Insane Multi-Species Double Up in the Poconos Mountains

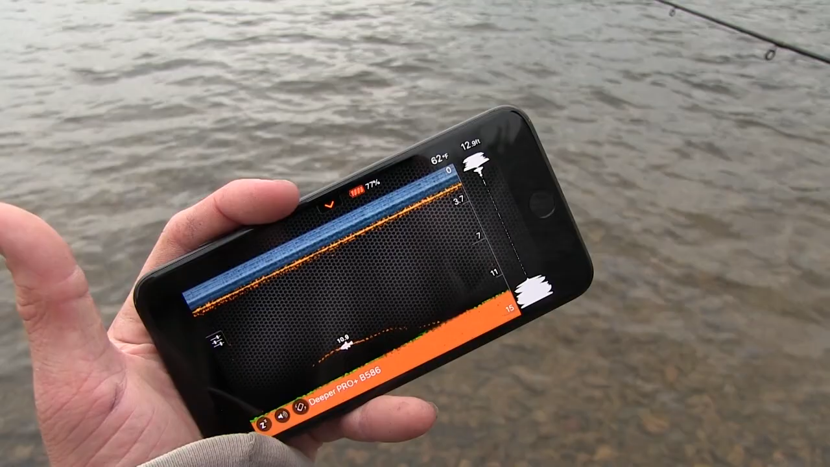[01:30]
On screen: depth 12.9 ft, water 62°F
I can see it's 13.3 feet, 62 degrees, and some light weed coverage on the bottom. In fact, we just marked a fish right there. That's a really good sign.